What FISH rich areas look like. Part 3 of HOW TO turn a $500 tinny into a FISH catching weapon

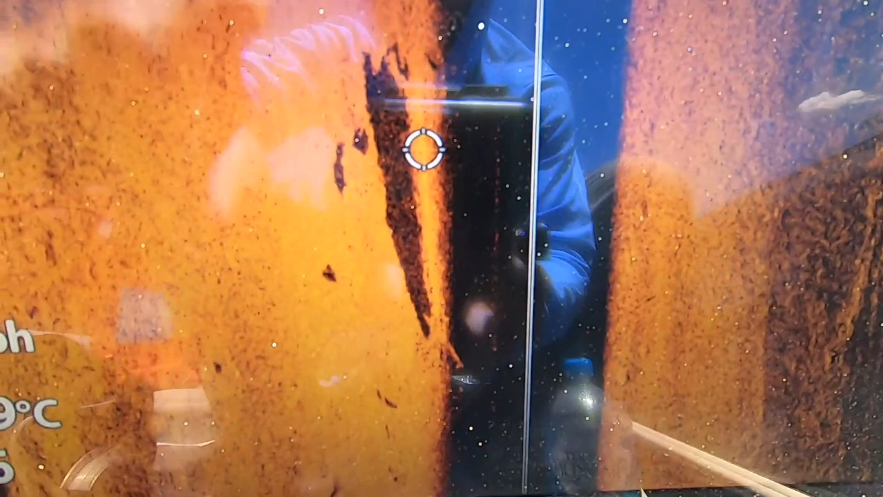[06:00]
just comes up on your screen, which means that is going to be directly under your transducer.
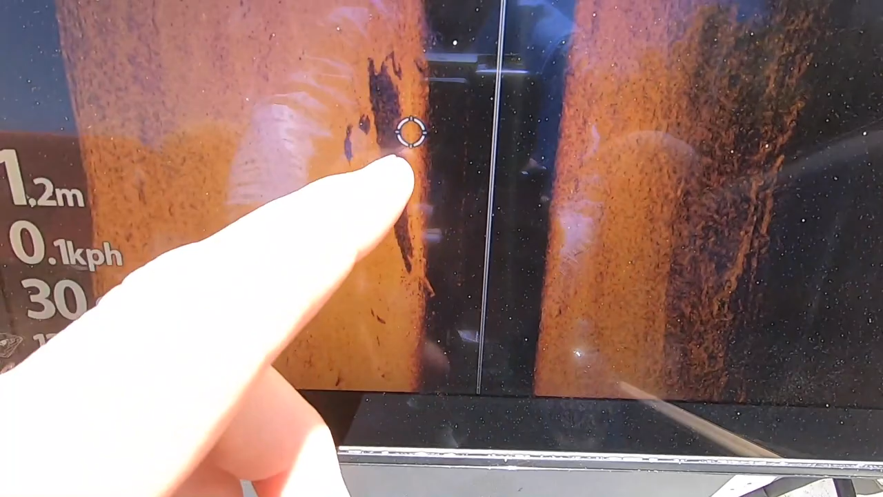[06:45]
So this one here, so we've got our cursor right on the screen. So we'll hit mark.
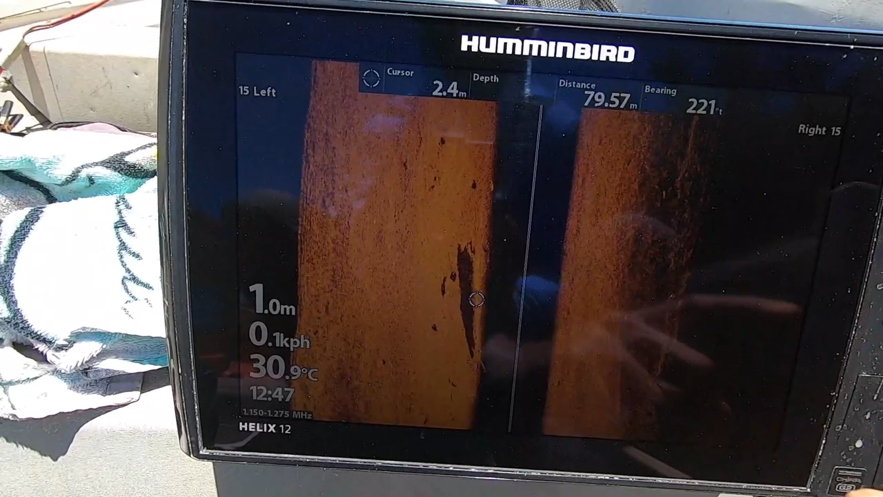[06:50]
On screen: water 30.9°C
So waypoint 718 created.
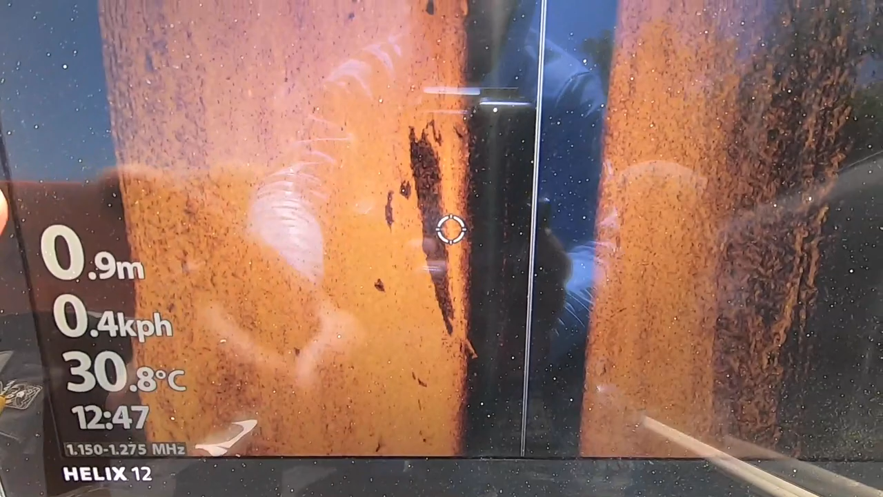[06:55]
On screen: depth 0.9 m, water 30.8°C
Then I'll go on into my GPS and I'll put that cursor on the mark, and I'll go and I'll sneak back up to it and might sit,
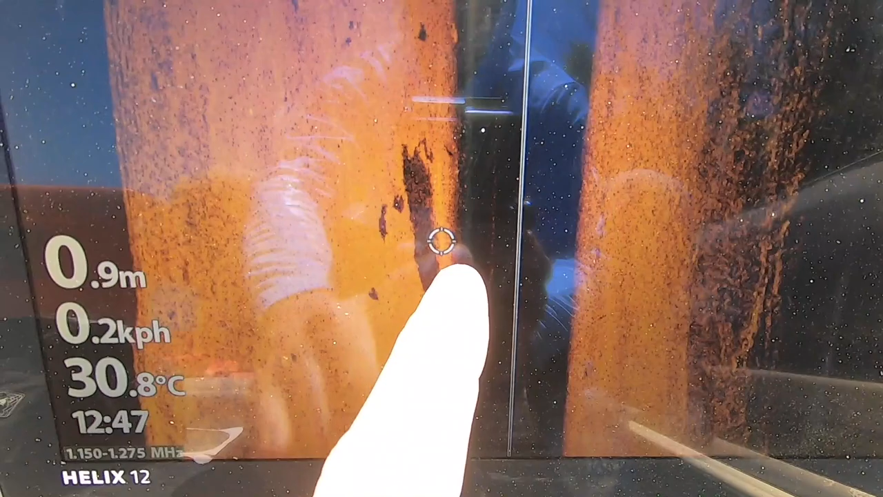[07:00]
On screen: depth 0.9 m, water 30.8°C
you know, sort of 15 or 20 meters away from it, about a good cast length, and then I'll actually cast at that off the GPS screen.
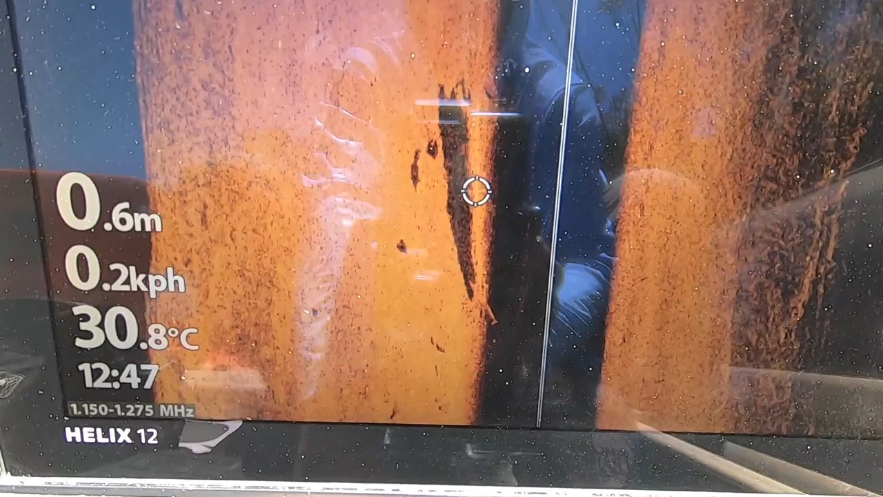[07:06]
On screen: depth 0.6 m, water 30.8°C
Hopefully that's making sense.
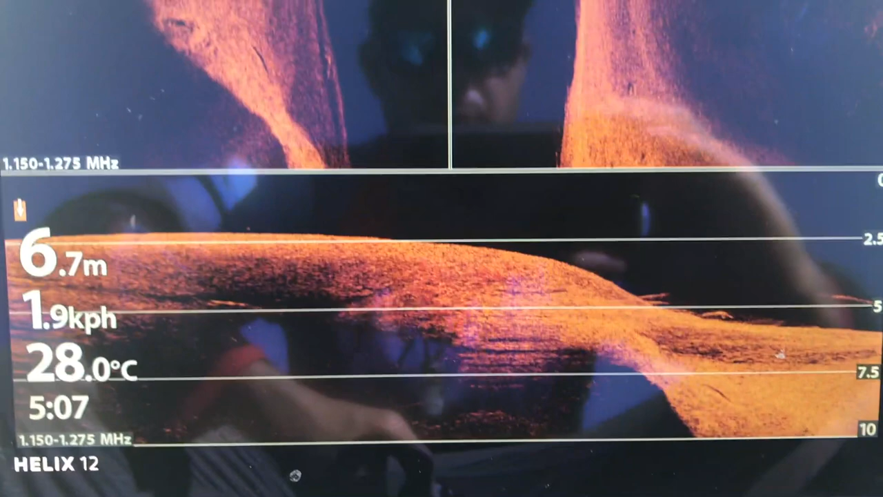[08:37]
On screen: depth 6.7 m, water 28.0°C, speed 1.9 km/h
Let's see if we can have a look at this, but we just got an 88 from here. You can see down here, this little drop off, couple of nice bass sitting there.
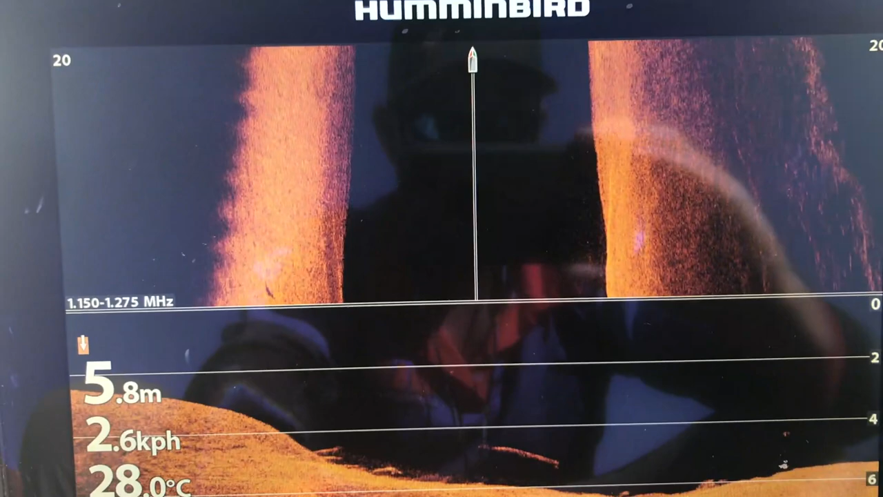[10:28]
On screen: depth 5.8 m, water 28.0°C, speed 2.6 km/h
Nothing really much on the side imaging. I've still got the motor down, so that left hand side is not reading very well.
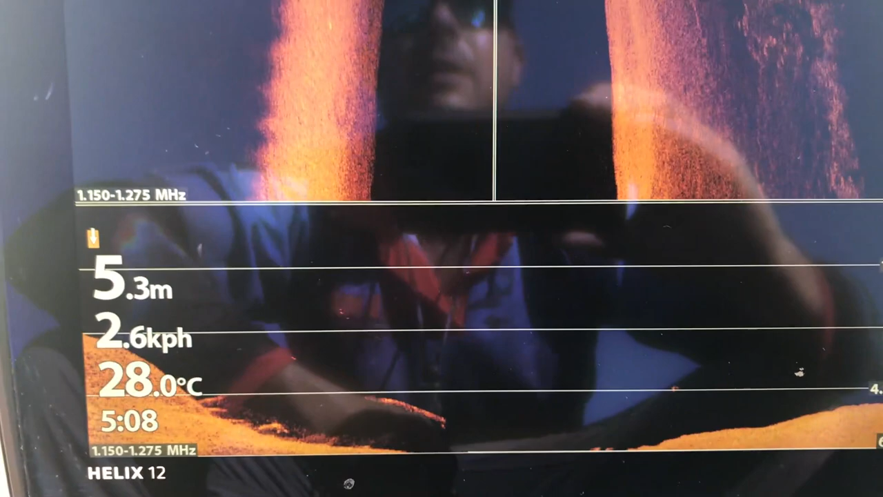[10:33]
On screen: depth 5.3 m, water 28.0°C, speed 2.6 km/h
But you can see those barras sitting on that drop off there.
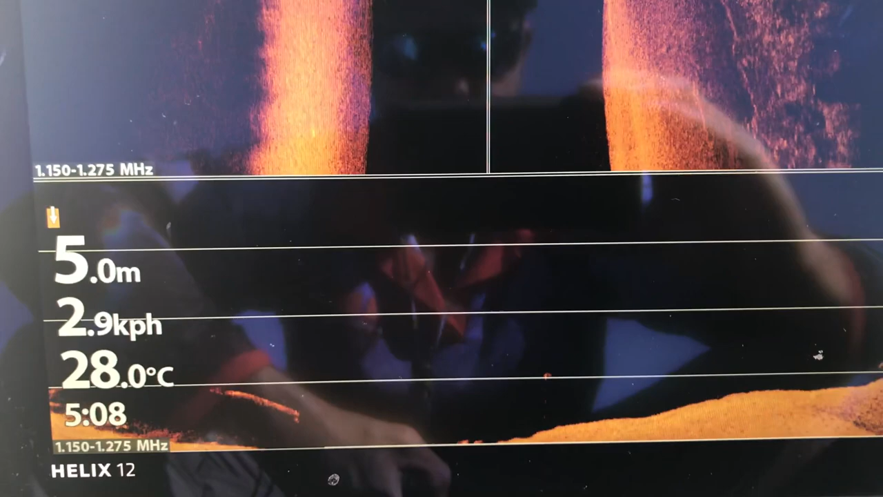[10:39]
On screen: depth 5.0 m, water 28.0°C
It's exactly what we're looking for when we go out. Oh, it's another barra coming through there. You can sort of see him on the side imaging there a little bit as well, which means he's off to the right hand side a little bit.
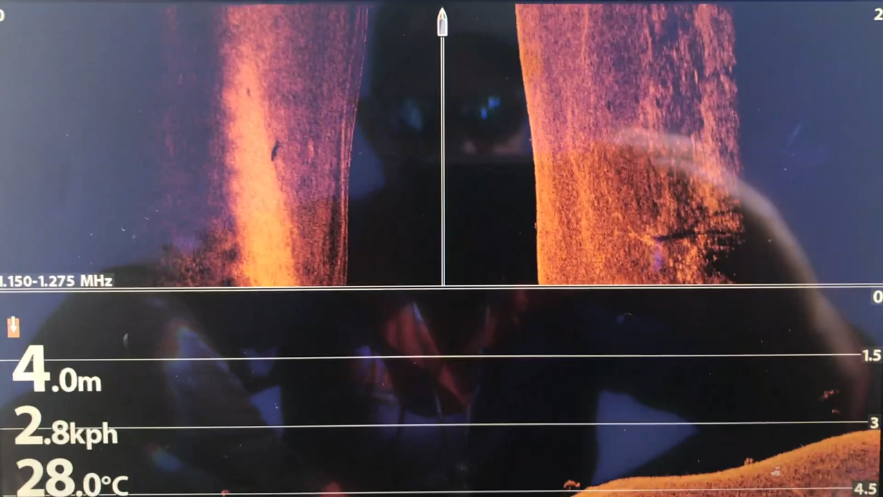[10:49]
On screen: depth 4.0 m, water 28.0°C, speed 2.8 km/h
Oh, there's another one on the left there.
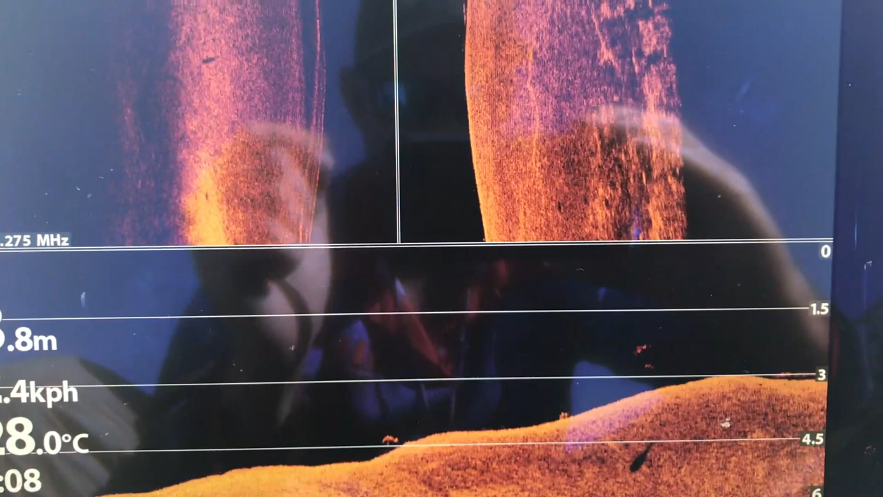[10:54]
There's a few more. Oh, there's another good one up on top of there.
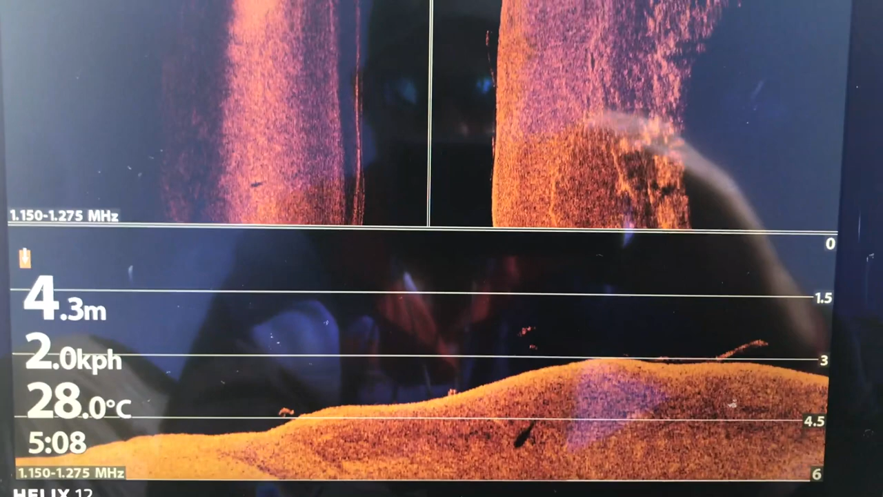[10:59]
On screen: depth 4.3 m, water 28.0°C, speed 2.0 km/h
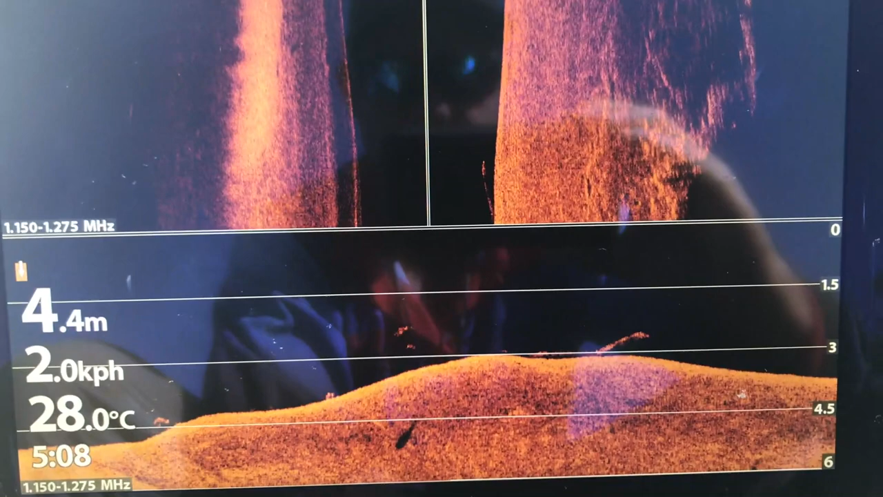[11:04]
On screen: depth 4.4 m, water 28.0°C, speed 2.0 km/h
And settings aren't too much far from, well, probably a little bit from how they come out of the box.
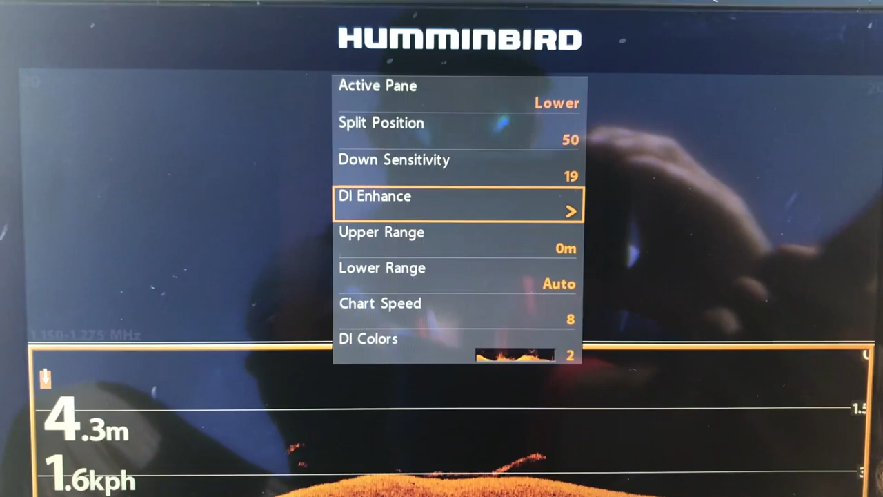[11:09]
On screen: depth 4.3 m, speed 1.6 km/h
So that's on, that's side imaging up the top.
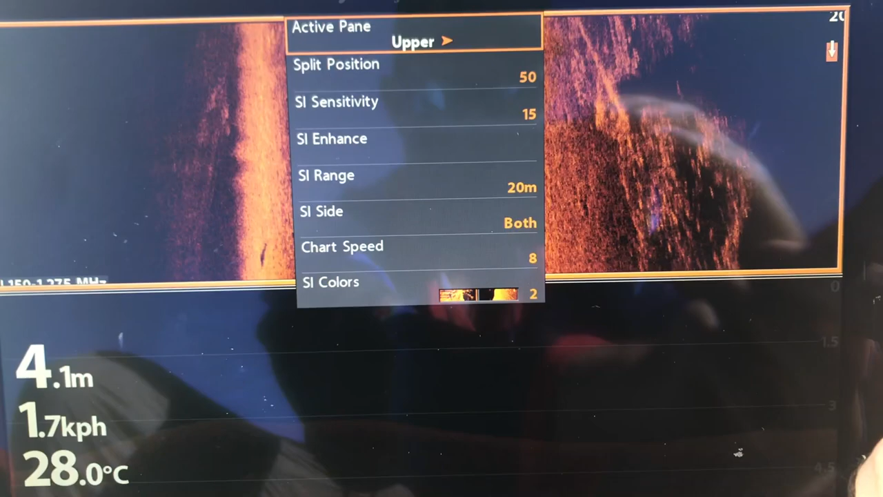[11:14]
On screen: depth 4.1 m, water 28.0°C, speed 1.7 km/h
Go down to enhance.
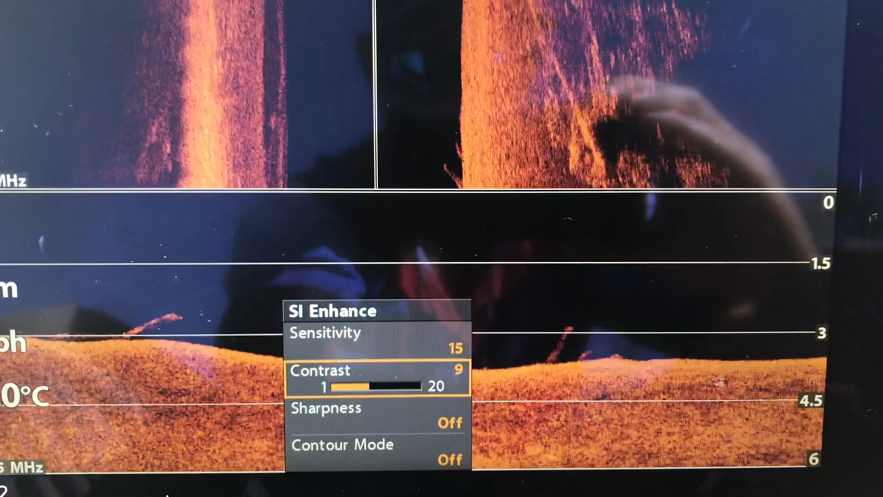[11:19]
This is a Gen 2 as well, so we've got 15 sensitivity, 9 contrast for the
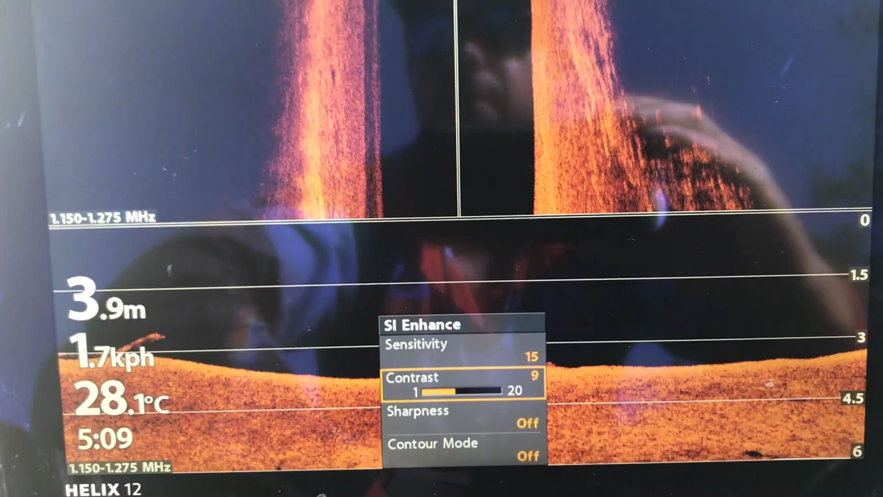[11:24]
On screen: depth 3.9 m, water 28.1°C, speed 1.7 km/h
side imaging up top. Go exit menu,